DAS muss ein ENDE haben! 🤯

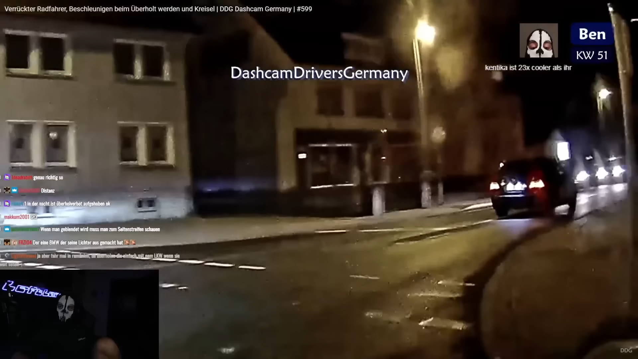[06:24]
klassischer bb fahrer driften kann die person auf jeden fall auch schon mal nicht er versucht
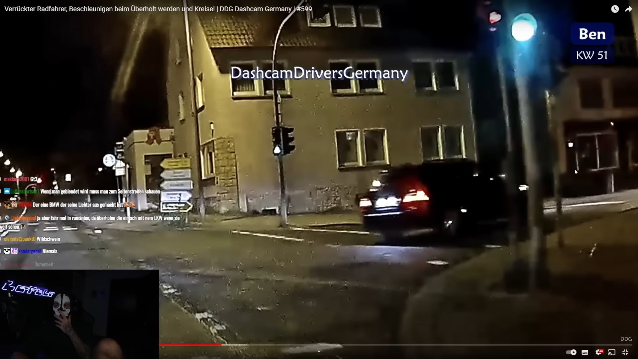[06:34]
zu driften und fährt dann hier fast noch in den gegenverkehr rein
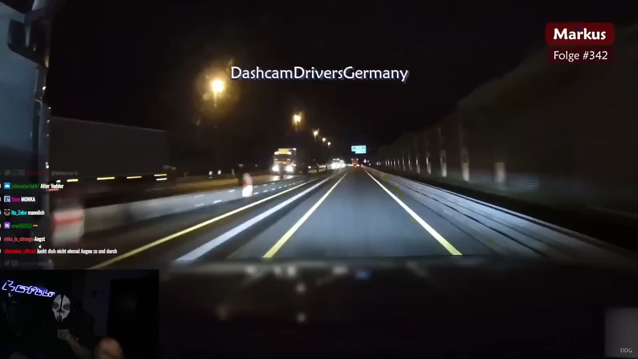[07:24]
oder im zweifel auch mal die außenspiegel am lkw als auto fünf minuten später anzukommen das sind so die kandidaten dann gibt es mal ein richtiges ping pong am ende stehen alle dahinter wieder unschuldig stundenlang in der vollsperrung ich kann es einfach nicht verstehen hier sind
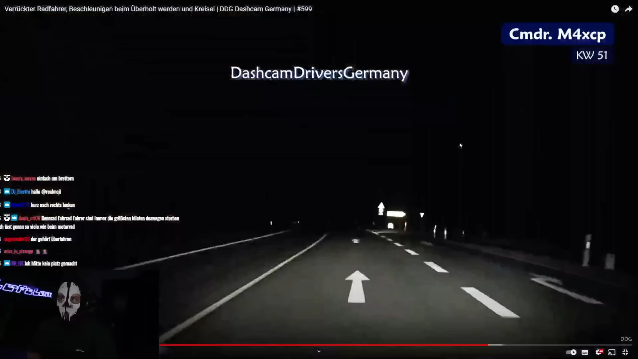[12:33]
so jetzt springen wir wenigstens mal zu einer kategorie von verkehrsteilnehmern weiter die es halt tatsächlich nicht besser können aber das hat nochmal glück gehabt aber am ende fahren halt wir als autofahrer auch schlicht und ergreifend durch deren lebensraum durch und da muss man nachts einfach immer vorsichtig sein 40 sekunden später ah hoppla da steht ja tatsächlich noch eins alter